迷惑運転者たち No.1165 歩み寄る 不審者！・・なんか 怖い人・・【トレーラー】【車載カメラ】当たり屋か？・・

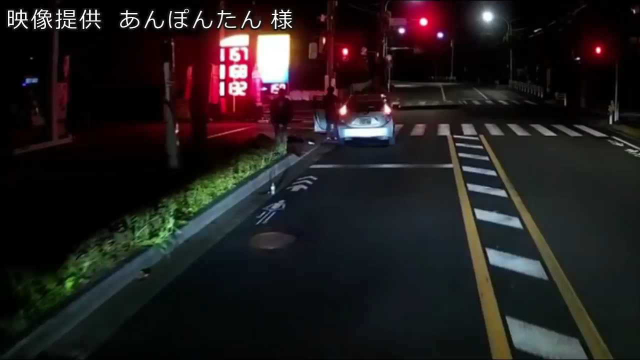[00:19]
何かあったんですか。 あ、大丈夫。 エンジンのトラブルで。 あ、いや大丈夫。酔っ払ってるだけなんです。 はい。ああ、なるほどね。 大丈夫です。すみません。